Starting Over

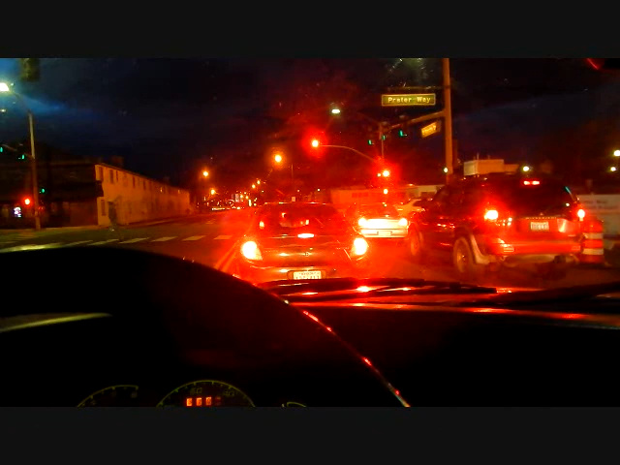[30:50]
March 26th, is basically my last night of any kind of driving around for Dottie. Alright, we are here.
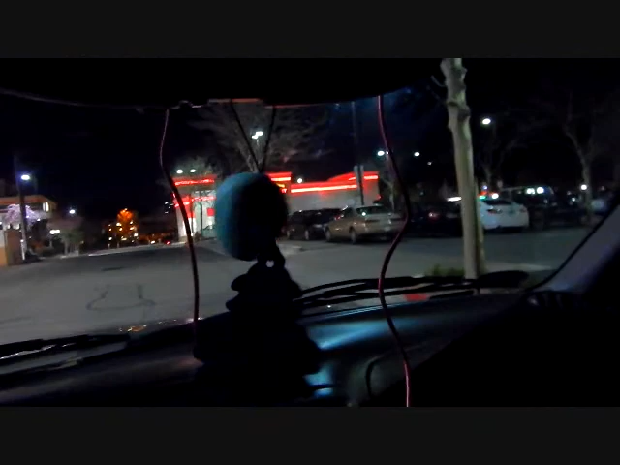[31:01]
Holy shit, look at this place. There's the drive-through. All this, there is no parking here. Man, this is terrible. Terrible. Man, but look inside, dude.
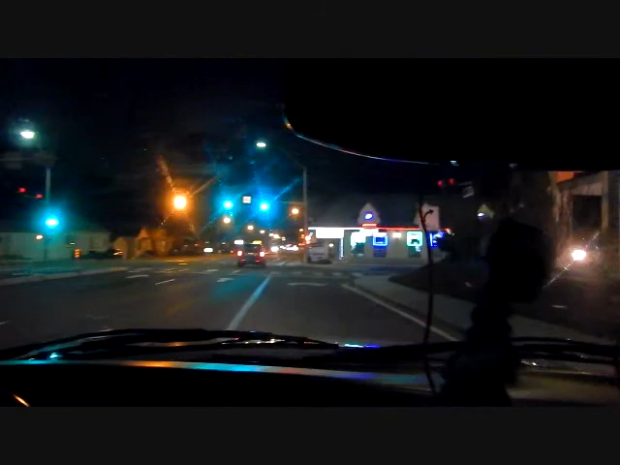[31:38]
to the TA truck stop to the Fuddruckers
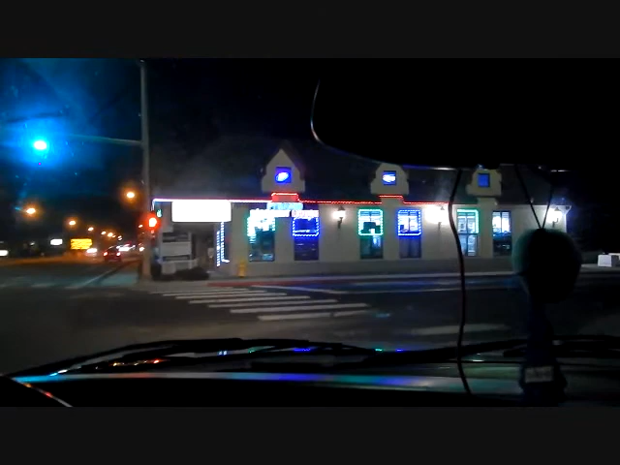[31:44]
over there where you can build your own sandwich, but they close. They're not 24/7 over there.
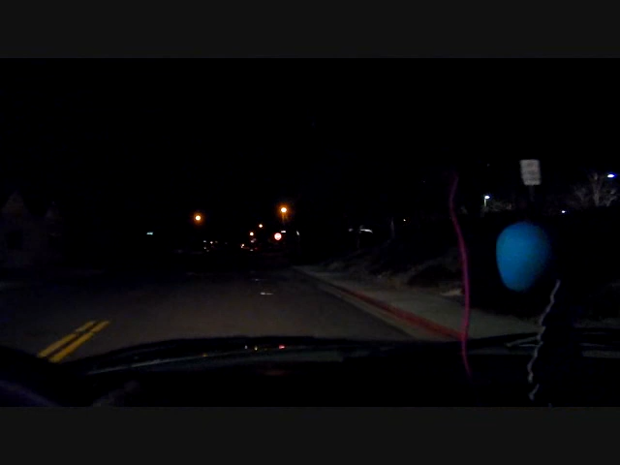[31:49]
So we're going to have to think of something. So anyway, we'll go over there and see what the story is with that. Well, Fuddruckers is closed.